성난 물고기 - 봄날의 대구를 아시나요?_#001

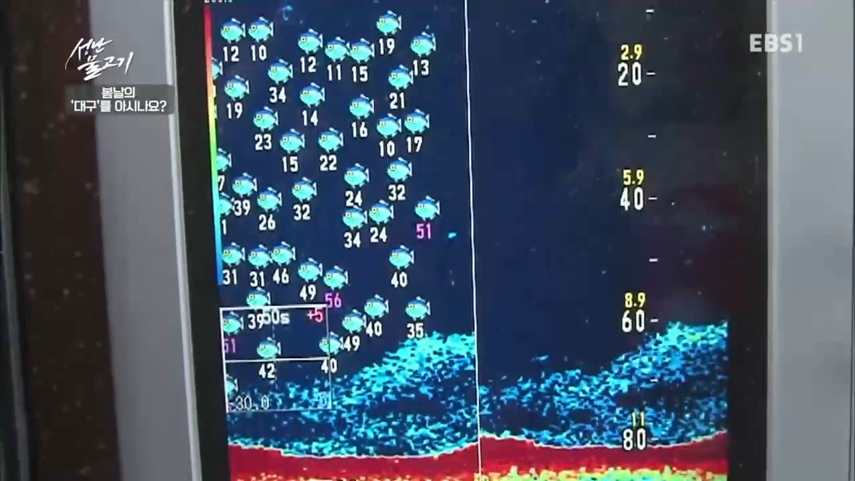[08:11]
대구 때가 머물만한 곳을 찾는 것이다.
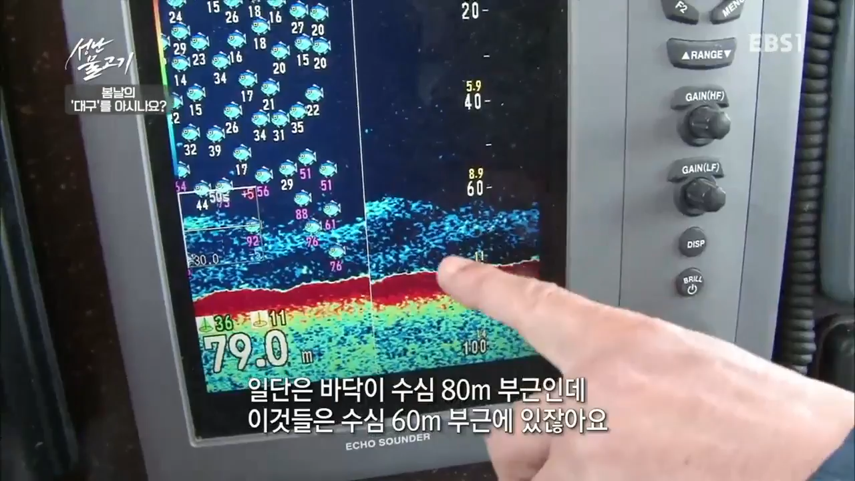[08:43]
On screen: depth 79.0 m
높이 올라오잖아. 이게 암반이라. 바닥 밑에 돌이라.
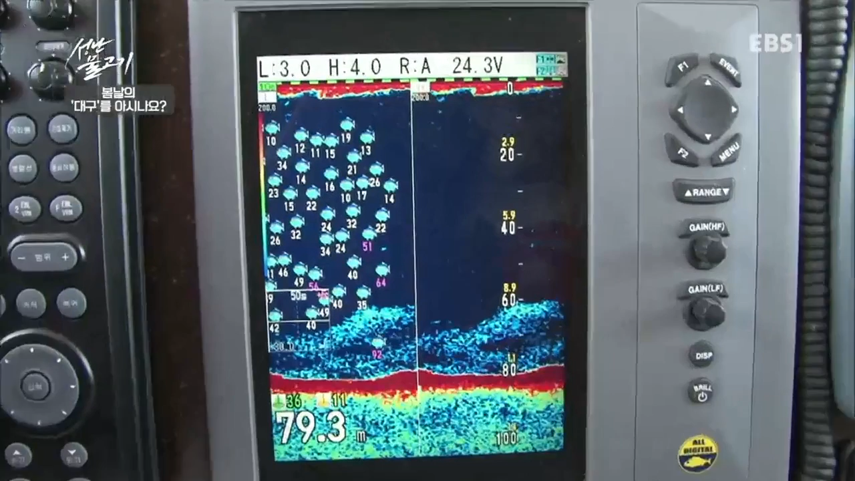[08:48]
On screen: depth 79.3 m
어군 탐지기에 잡히는 다양한 크기의 물고기들.
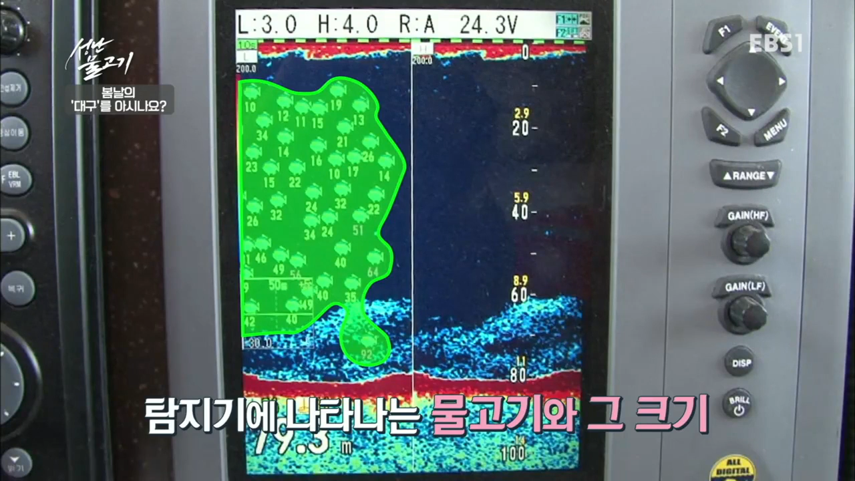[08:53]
수심 약 100m 깊이의 바닷속엔 15제곱킬로미터 면적의 수중 암초인 왕돌초가 있다.
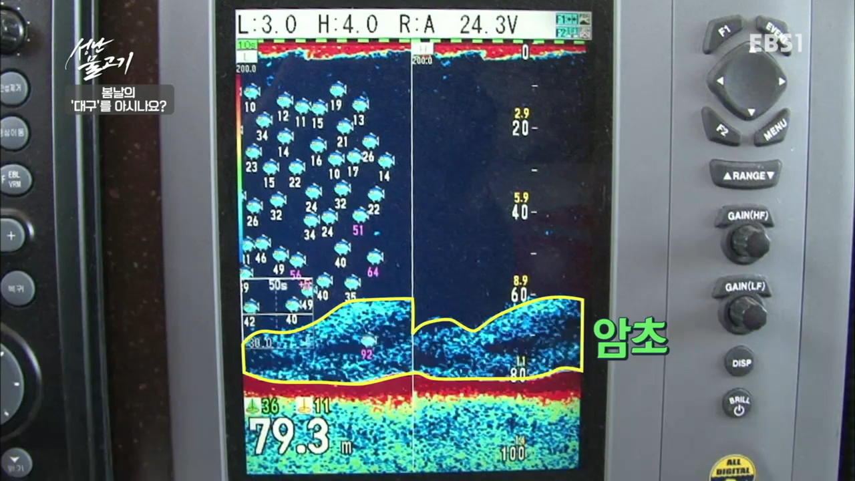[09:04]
On screen: depth 79.3 m
이 거대한 암초가 대구의 주요 서식지 오늘의 낚시 포인트다.